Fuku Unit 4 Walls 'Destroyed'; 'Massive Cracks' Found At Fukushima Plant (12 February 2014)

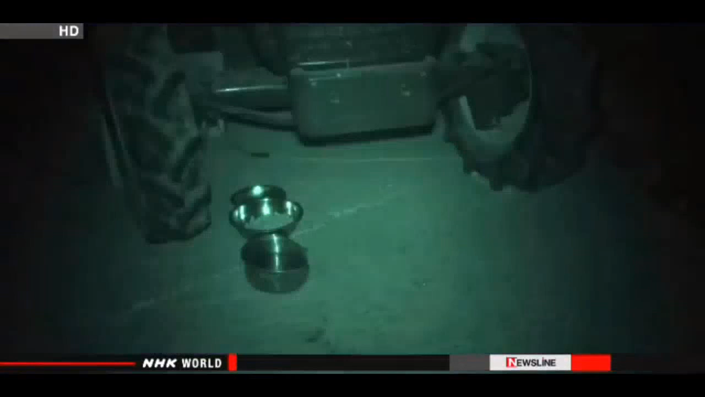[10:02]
An NHK crew set up an infrared camera to investigate. In the middle of the night, rats showed up. They ate some of the food and took more away with them.